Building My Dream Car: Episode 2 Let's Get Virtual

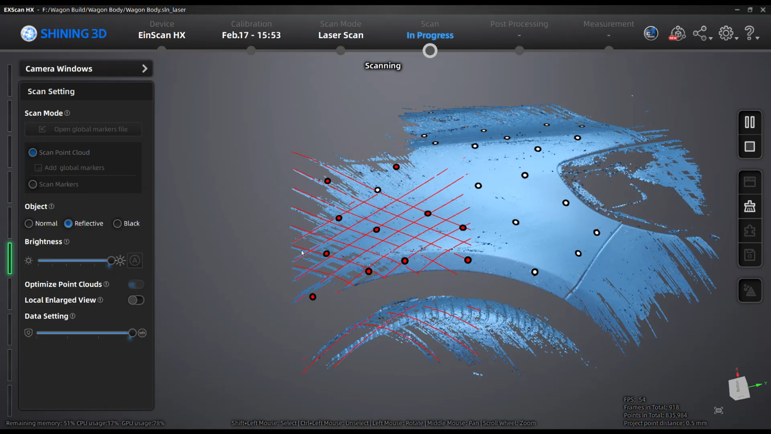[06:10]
Here you can see right around the headlight and if you see where all these markers are flashing red that's where the scanner is actually picking up those so you can kind of see how it triangulates in space but
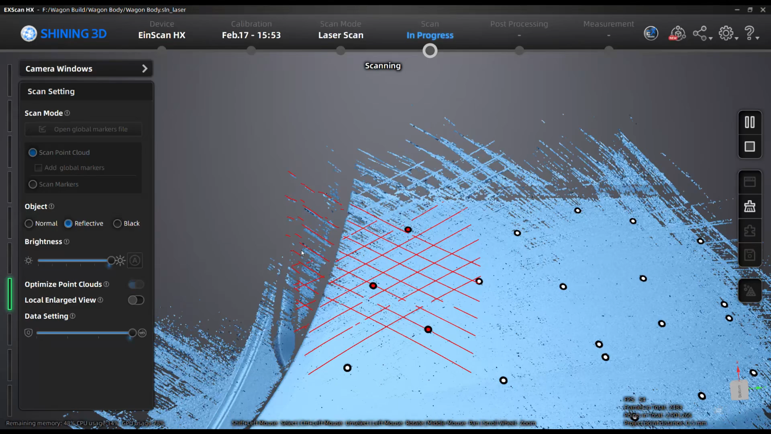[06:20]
you can see here I got the hood some of the hood the fender the headlight and I got all of this in in one you know fell swoop here and
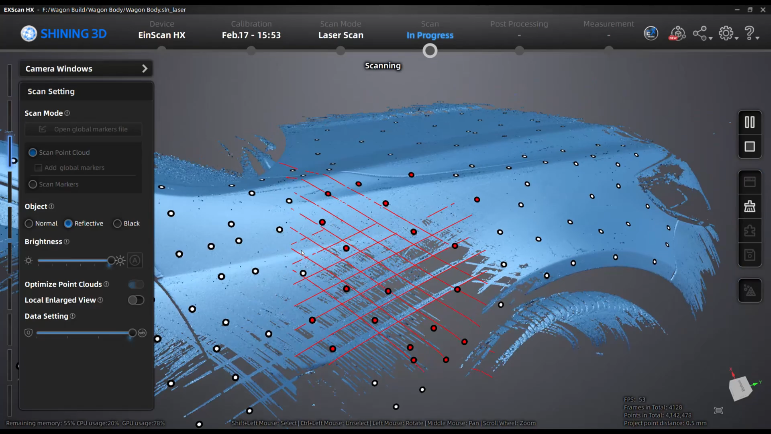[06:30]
the data is pretty pretty clear which is really nice.
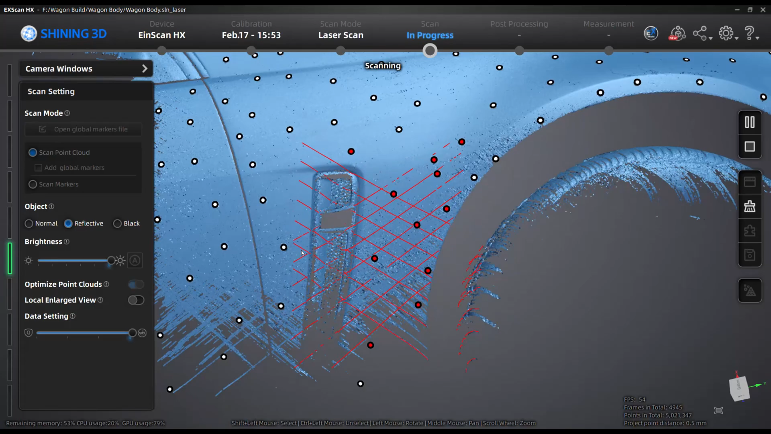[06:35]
So now that I've got this fender done I can move the markers and switch over to doing the door and the roof and kind of that top uh body section over the windows and again we can see what that looks like in the software.
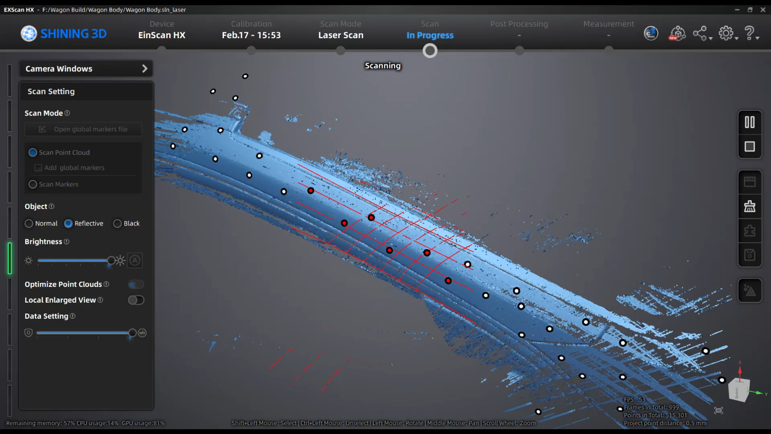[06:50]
In here you can see me go up the A pillar you can see more of the triangulation of the markers uh and you can see how this crosshatching and the blue lasers work so anywhere that's kind of patchy
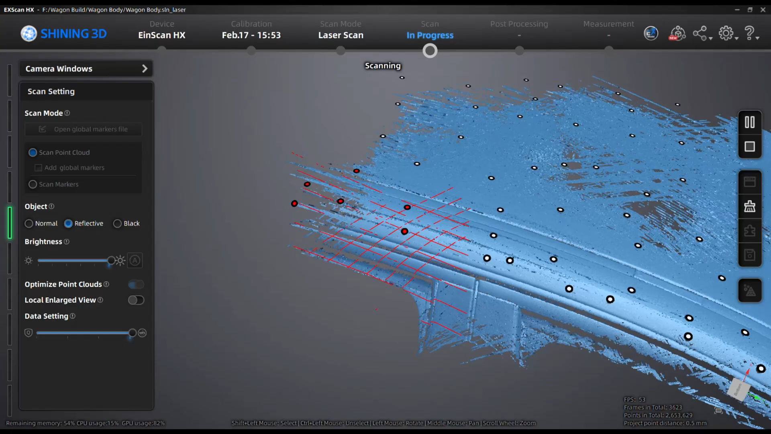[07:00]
and not densely colored blue that's that's eventually going to get filtered out in the scanning software so I got to make sure I go back and fill all that section in or I'm not going to get a full surface
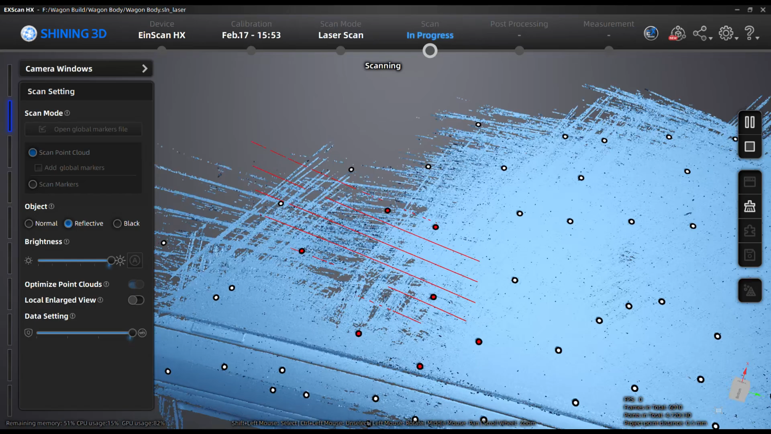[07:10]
and you can see when it says tracking lost that that's when I don't have enough markers in view of the camera for the camera for the scanner to triangulate.
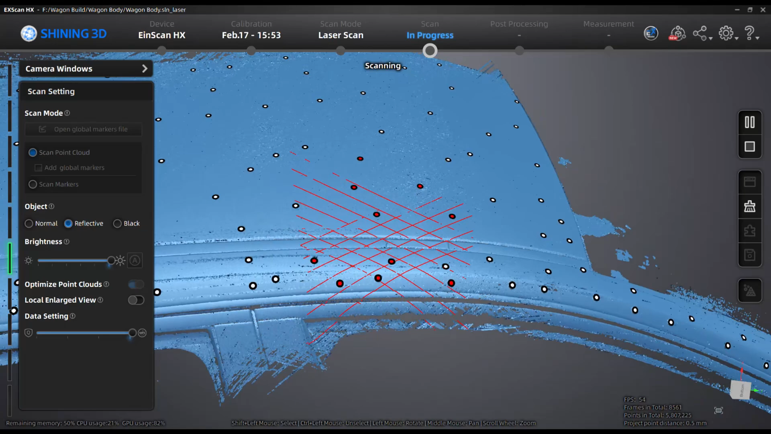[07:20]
But so what I do here is I go back down and try to grab some of those markers from the previous scan at the fender and the
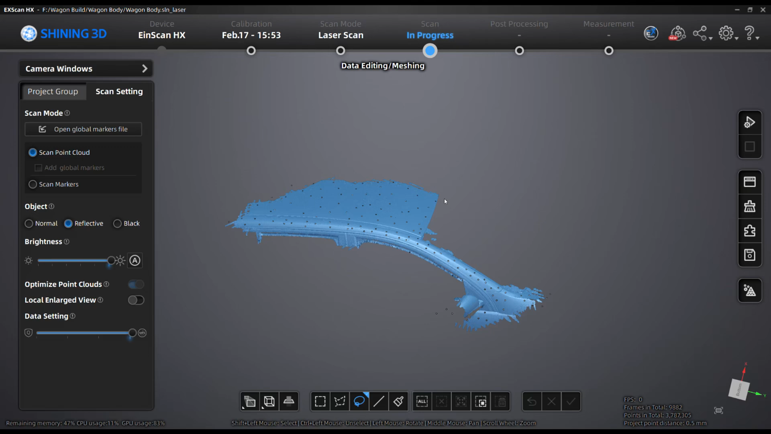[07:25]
door and then I can come into the scanning software and take both of those scans and I
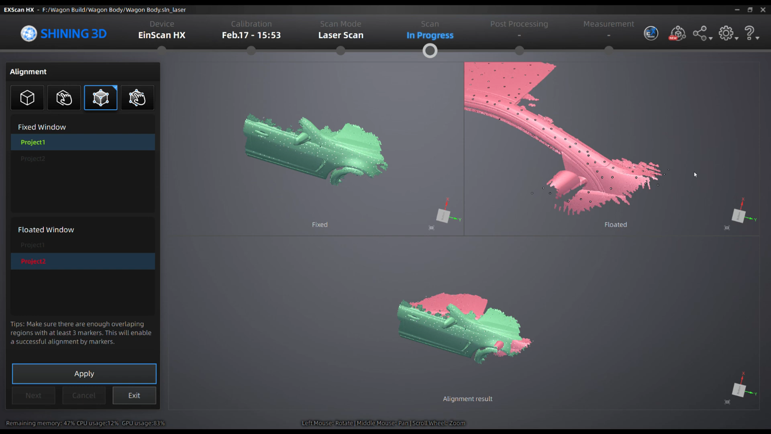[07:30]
can align them it does this automatically most of the time but you can see the overlapping markers here from the last scan and then this new one and so I'm just picking
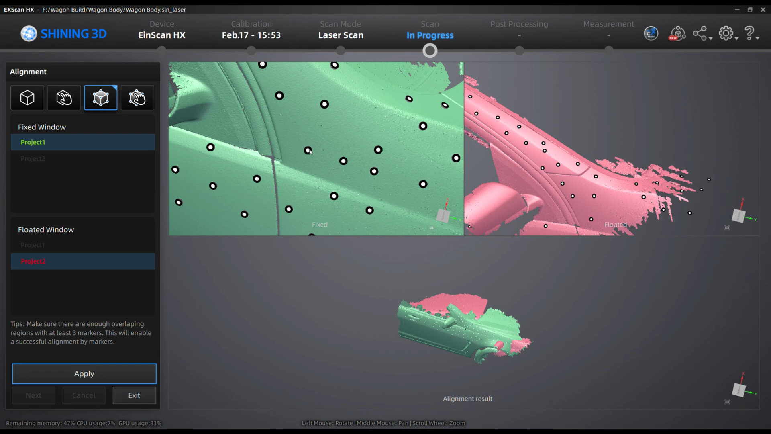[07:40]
you know these are the markers that we want to use and it does some magic
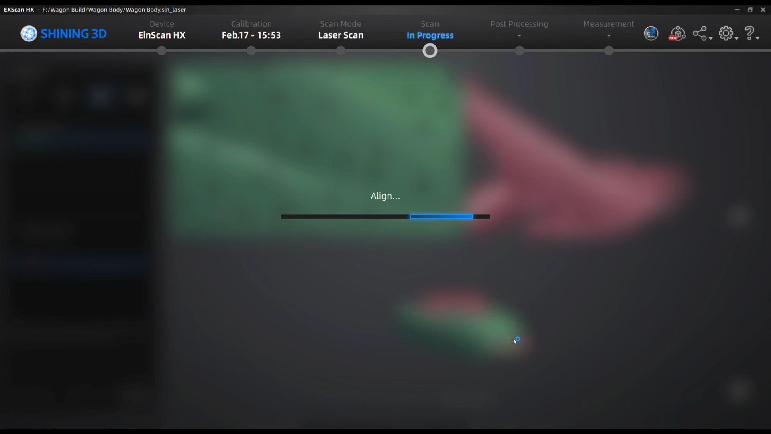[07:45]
here so now you can kind of see it's looking more like
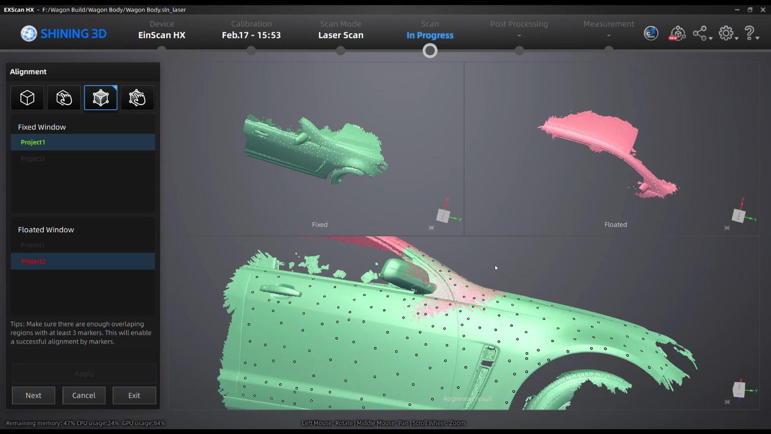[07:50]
one one vehicle but these two scans you can see where they overlap and it's really smooth because it's using the same
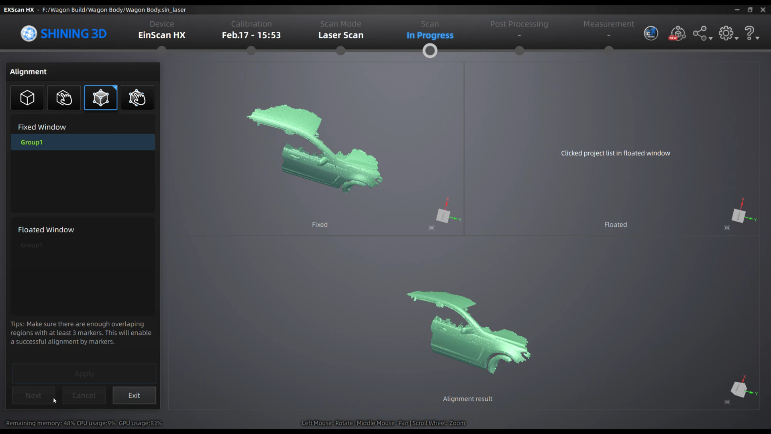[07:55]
markers was perfectly aligned and now what I what I do for the rest of this video is really just repeat that process.
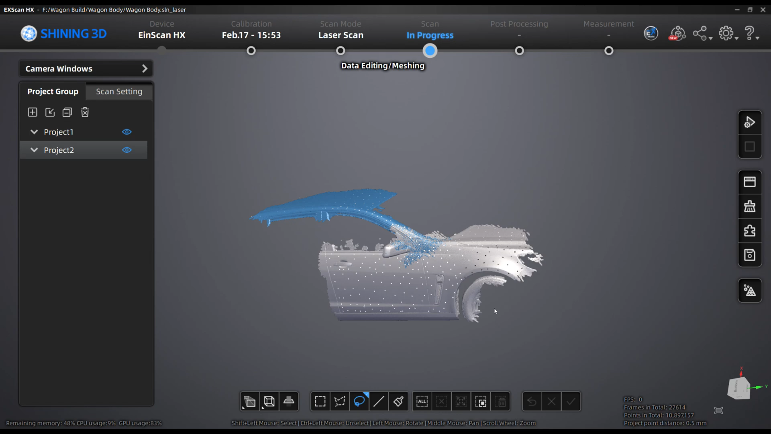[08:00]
I moved on to the hood next and I use these different markers and they're the same sticker markers
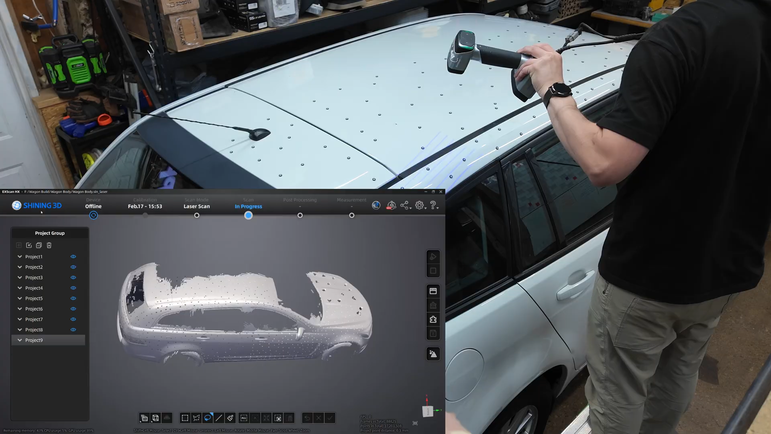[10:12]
you from being too bored while I just point the scanner
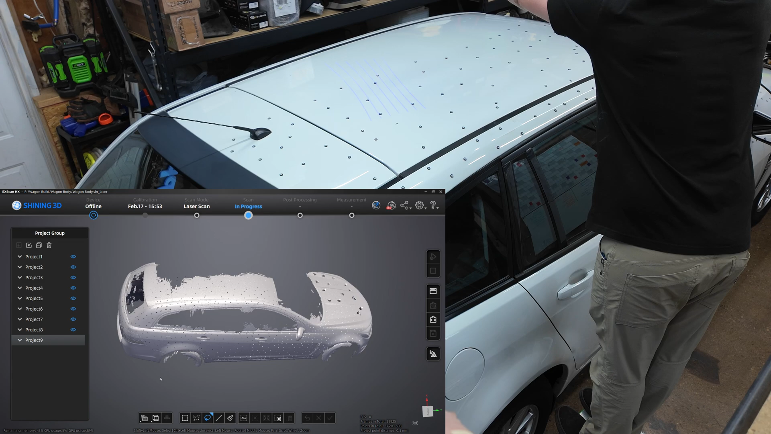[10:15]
at the body some more I put the full scan down here at the bottom you can see I did nine different
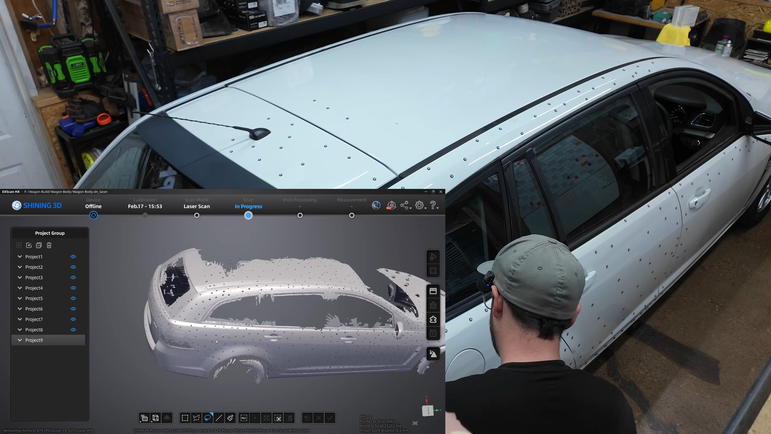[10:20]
scans and then I think there's three more that I added separately which would be like the structure behind the front bumper and then in a minute you can see I take the trunk spoiler off and scan underneath there
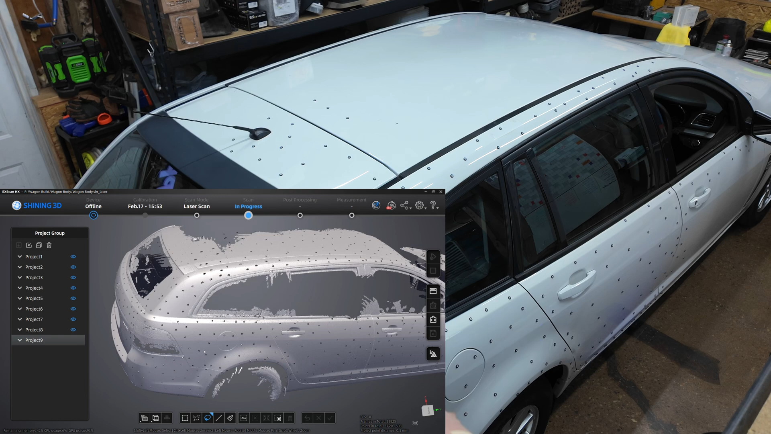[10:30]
and I scan the trunk spoiler off of the car so that way I could design a new one to go with the wide body kit but you can see these all lined up perfectly I
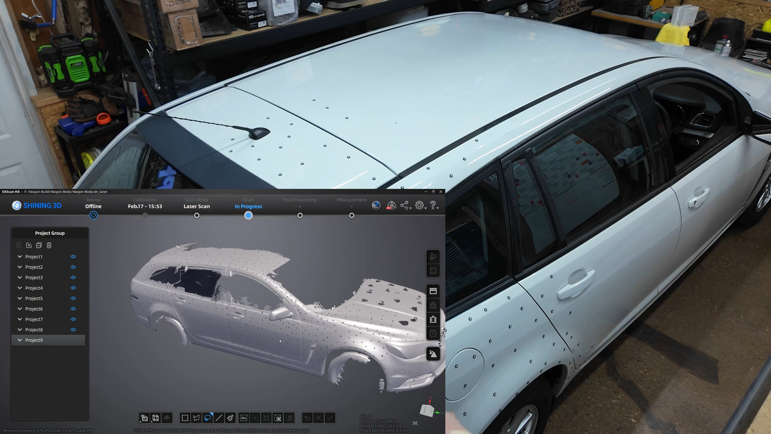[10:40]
ended up not doing a bunch of the glass I realized I wouldn't really need it but you can see
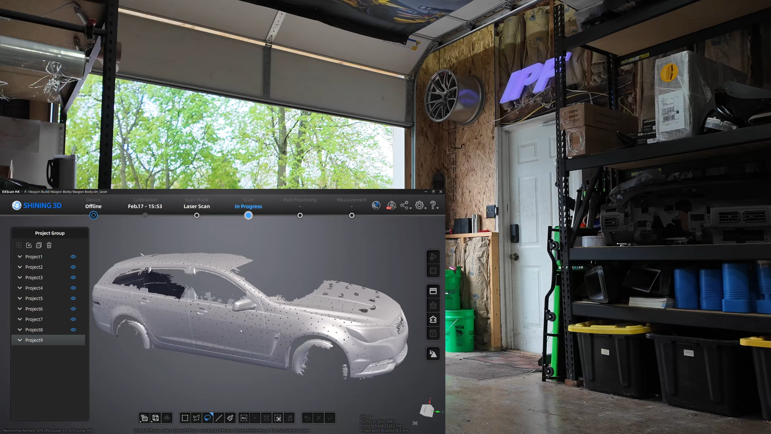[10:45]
from this high resolution scan I think it came out to like 20 million triangles or something when I processed it but
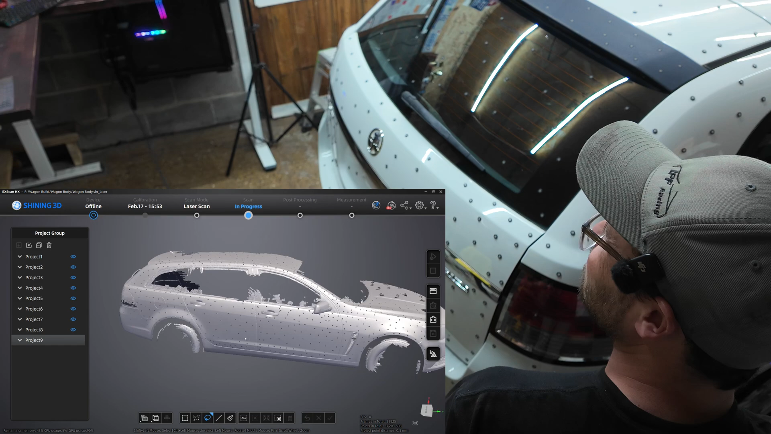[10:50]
it's it's super high resolution I can definitely build a wide body off of this um and anything else I could possibly need but